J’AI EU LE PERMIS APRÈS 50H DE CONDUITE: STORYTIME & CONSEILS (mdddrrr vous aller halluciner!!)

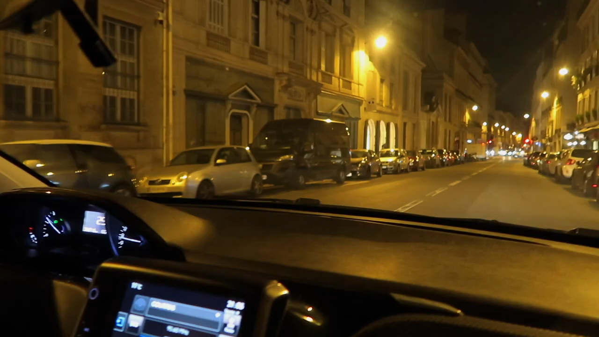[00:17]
Avec les feux. Il y a des feux. Il y a des feux.